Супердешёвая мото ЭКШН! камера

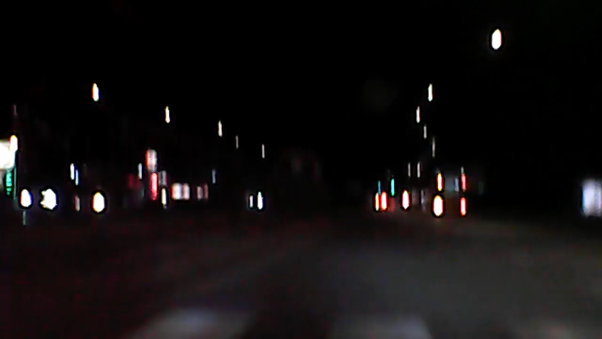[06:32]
Так, здесь все печально. Это в темное время суток. Это ночь. Причем на освещенной городской дороге. Вот я подъехал к автобусу.